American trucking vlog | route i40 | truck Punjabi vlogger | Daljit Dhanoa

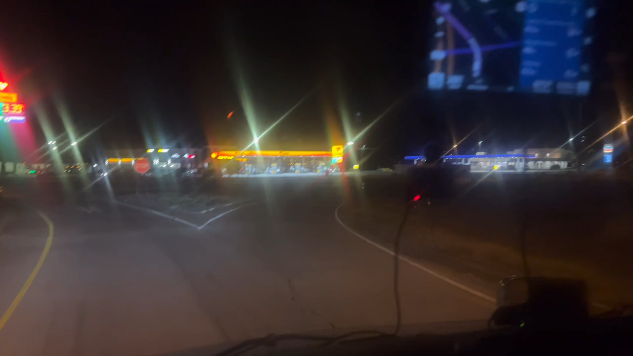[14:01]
ਹੁਣ ਇੱਕ ਤਾਂ ਇਹ ਨਹੀਂ ਹਟਦੀ ਹੈਗੀ ਬੋਲਣ ਲਓ ਵੀ ਮਿੱਤਰੋ ਆਪਾਂ ਐਗਜ਼ਿਟ ਕੱਢ ਲਿਆ 79 ਨਿਊ ਮੈਕਸੀਕੋ ਦਾ ਇੱਥੇ ਹੈਗਾ ਢਾਬਾ ਅਤੇ ਢਾਬੇ ਤੋਂ ਚੱਕਾਂਗੇ ਆਪਾਂ ਰੋਟੀ
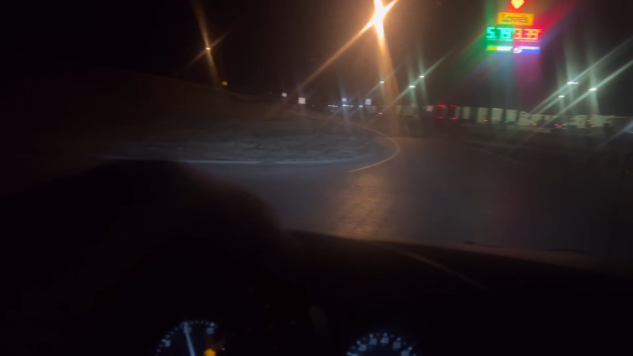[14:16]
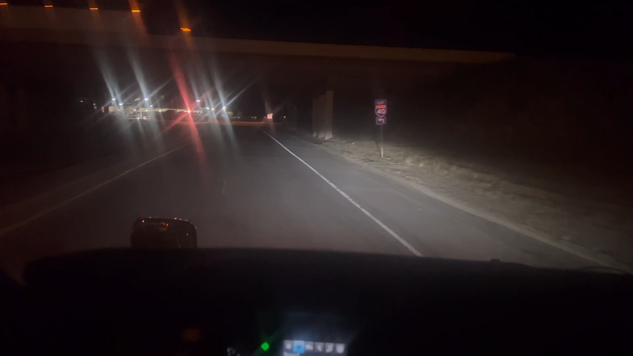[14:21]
ਰੋਟੀ ਚੱਕ ਕੇ ਚਾਹ ਵੀ ਚੱਕਾਂਗੇ ਇਹਨਾਂ ਦੀ ਚਾਹ ਬਾਹਲੀ ਘੈਂਟ ਹੁੰਦੀ ਆ ਉਹ ਮੁੜ ਜਿੰਨਾ ਕਿਉਂ ਸਾਹ ਚਾੜਿਆ ਕਮਲੀਏ ਰੋਟੀ ਚੱਕ ਲਈਏ ਆਪਾਂ ਤੂੰ ਤਾਂ 24/7 ਚਾਰਜ ਹੁੰਦੀ ਰਹਿੰਦੀ ਆ ਚਾਰਜ ਤੇਰਾ ਲੱਗਿਆ ਪਿਆ ਅਸੀਂ ਵੀ ਖਾਣਾ ਕੁਛ ਲਓ ਵੀ ਮਿੱਤਰੋ ਆ ਗਿਆ ਢਾਬਾ
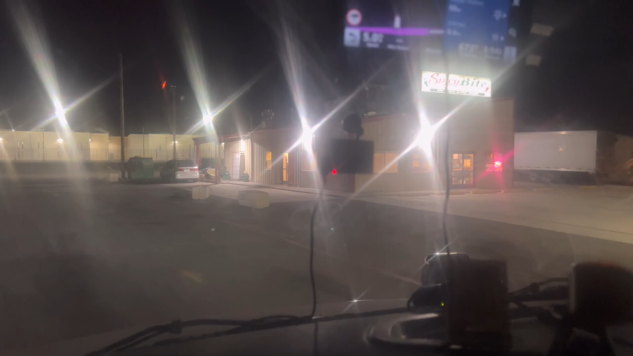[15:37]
ਆਪਾਂ ਇੱਥੇ ਖੜਾਂਗੇ ਥੋੜ੍ਹਾ ਜਿਹਾ ਜ਼ਿਆਦਾ ਟਾਈਮ, ਕਿਉਂਕਿ ਆਹ ਕਹਿੰਦੇ ਜਿਹੜਾ ਪਤਾ ਨਹੀਂ ਸੱਚੀ ਜਿਹੜਾ ਪਤਾ ਨਹੀਂ ਕੋਈ ਮਜ਼ਾਕ ਕਰਦਾ,
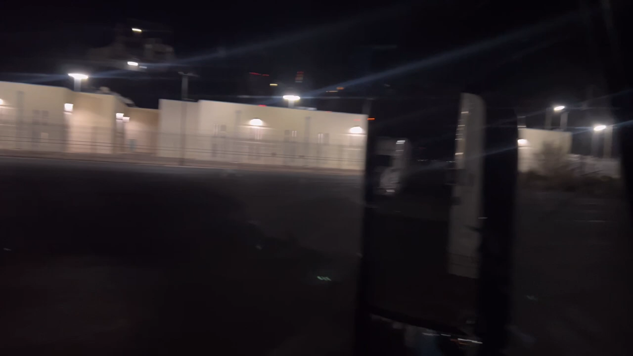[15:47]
ਪਰ ਕਹਿੰਦੇ ਆ ਆਪਾਂ ਟਰੱਕ ਲਾਈਏ ਕੋਈ ਇਹੋ ਜਿਹੀ ਥਾਂ 'ਤੇ
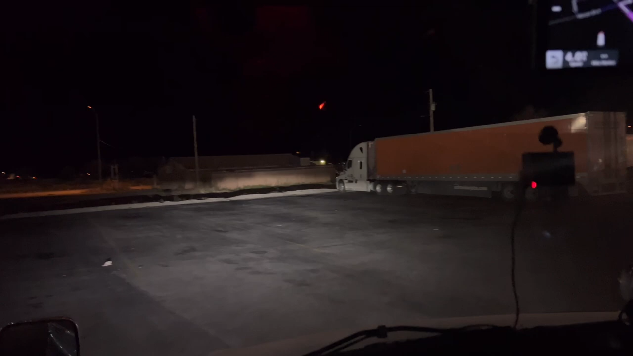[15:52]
ਆਹ ਬੰਦੇ ਪਿਆ ਸੁੱਤੇ ਆਪਣਾ ਚੱਲਦਾ ਰੀਫਰ, ਆਪਾਂ ਇੱਥੇ ਬਾਹਰੇ ਕੱਢ ਕੇ ਲਾ ਦਿੰਦੇ ਹਾਂ ਭਰਾ ਕੋਈ ਸੁੱਤਾ ਹੁੰਦਾ, ਕਿਉਂਕਿ ਇਹਨਾਂ ਨੇ ਤਾਂ ਜਾਣਾ ਹੀ ਆ, ਇਹ ਤਾਂ ਆਪਣੇ ਨਾਲ ਦੇ ਝੋਟੇ।